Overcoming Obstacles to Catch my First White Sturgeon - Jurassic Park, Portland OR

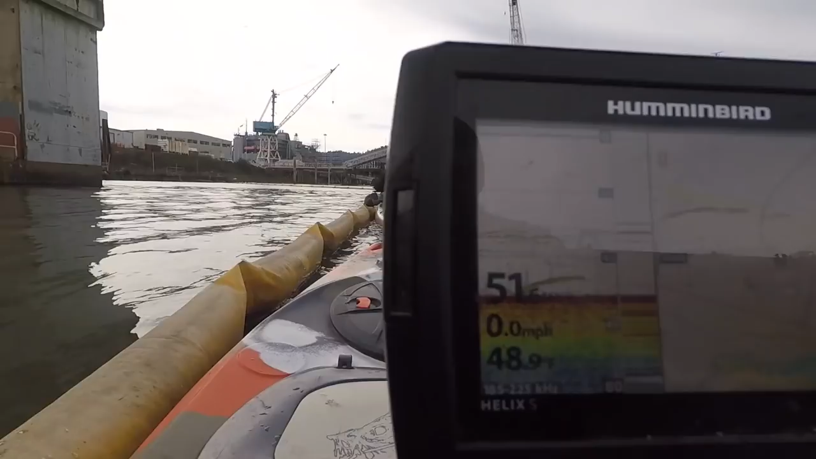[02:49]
On screen: speed 0.0 mph
It's a fish right down there. Hopefully we can get on.